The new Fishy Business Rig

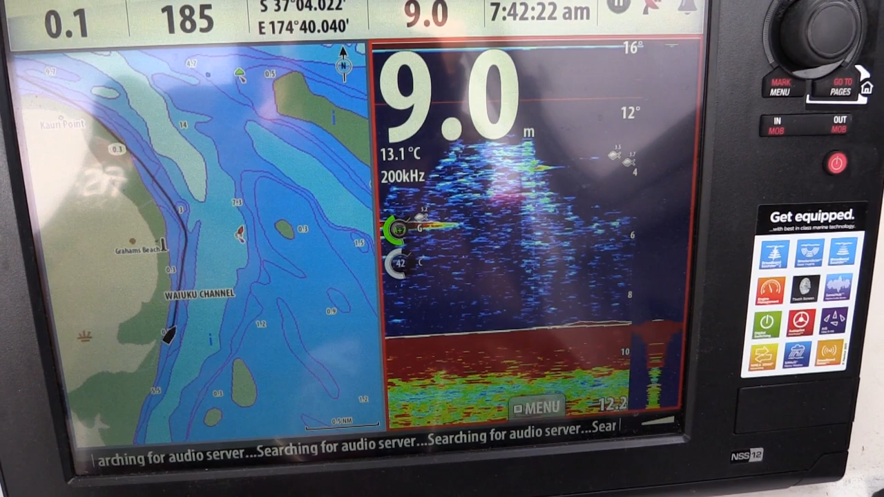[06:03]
On screen: depth 9.0 m, water 13.1°C
I've got my Simrad NS-S12 which is a touch screen fish finder so I can just touch a screen if I want to change again or anything like that.
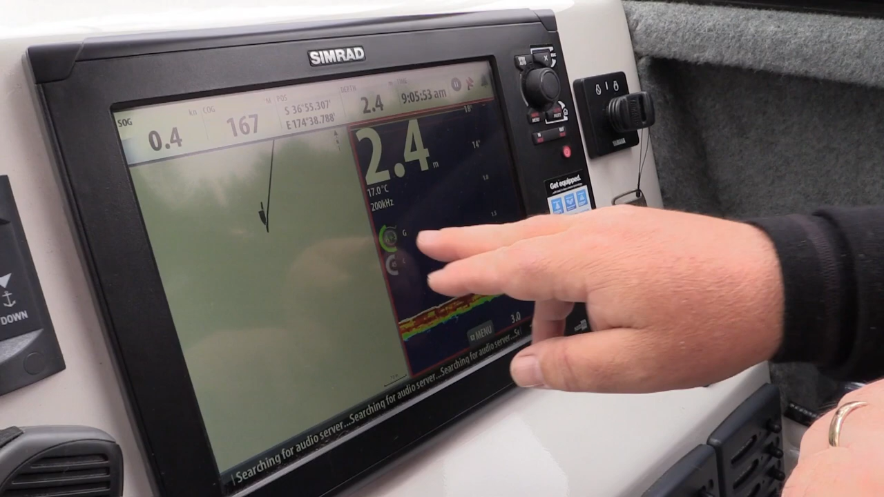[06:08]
On screen: depth 2.4 m, water 17.0°C
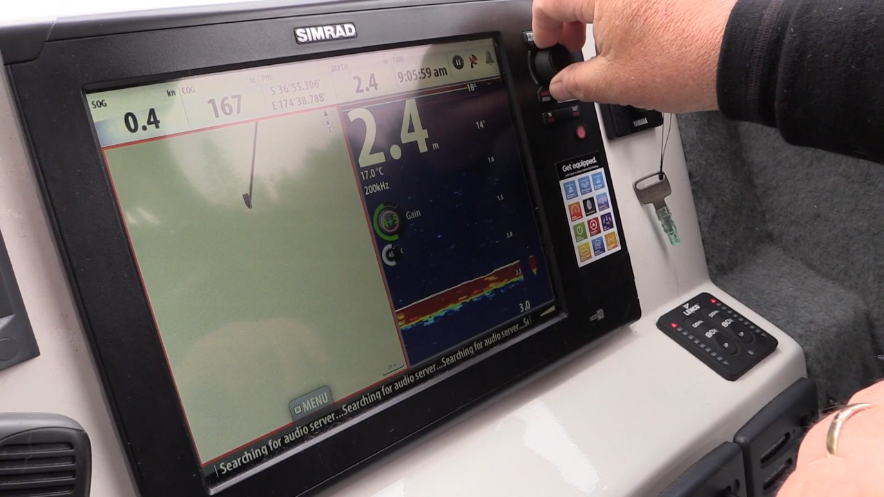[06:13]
On screen: depth 2.4 m, water 17.0°C, speed 0.4 kn
Go to the next screen, zoom in, zoom out, very very easily.
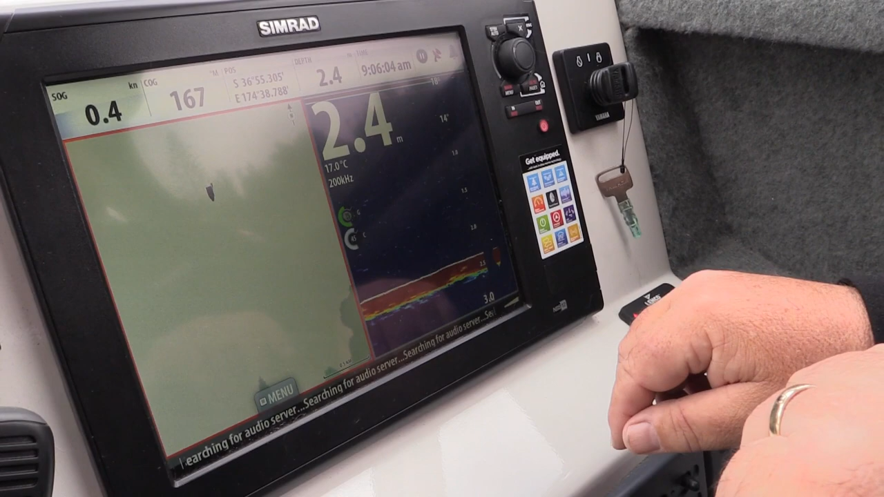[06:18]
On screen: depth 2.4 m, water 17.0°C, speed 0.4 kn
It's very very simple to use, it's got great menu options, very very simple to do something.
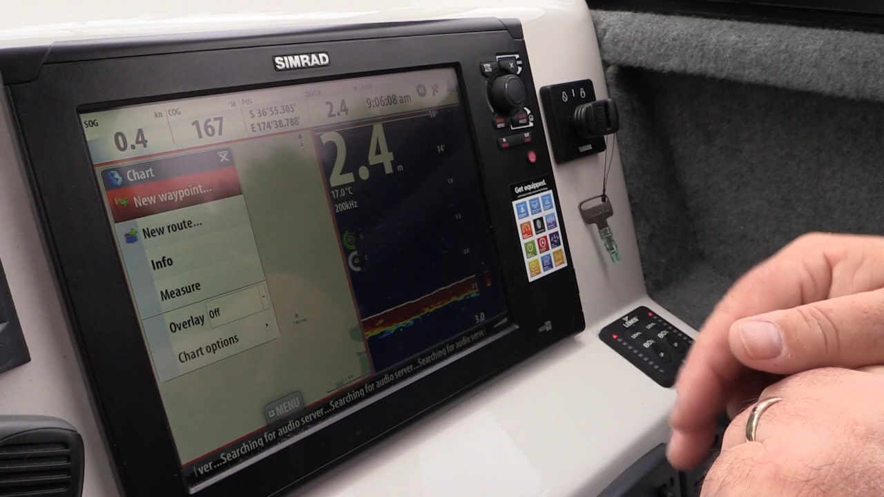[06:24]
On screen: water 17.0°C
I've got a new waypoint, there I am, new waypoint, saved. Very very simple operation, that's what I need in the boat.